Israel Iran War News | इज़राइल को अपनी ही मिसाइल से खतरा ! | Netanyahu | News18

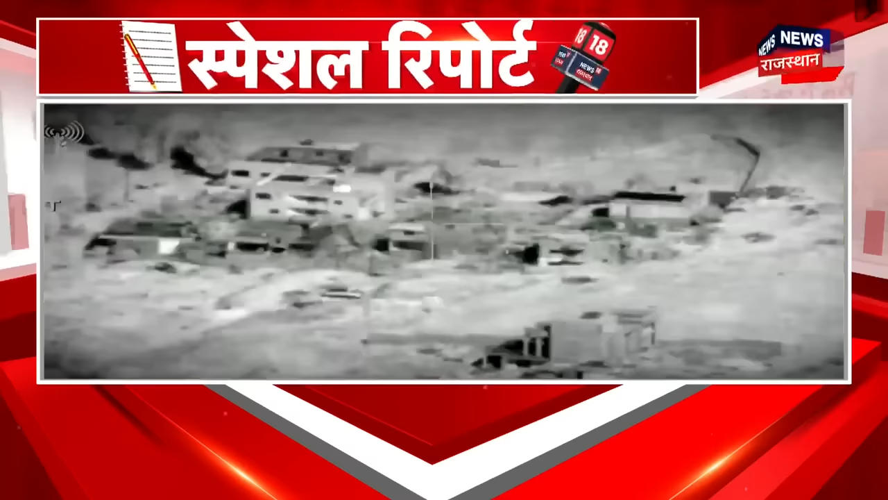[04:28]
اسرائیل بھی بدلہ لے رہا ہے اور اس نے لیبنان کے علاقوں میں لگا تار بم برسائیں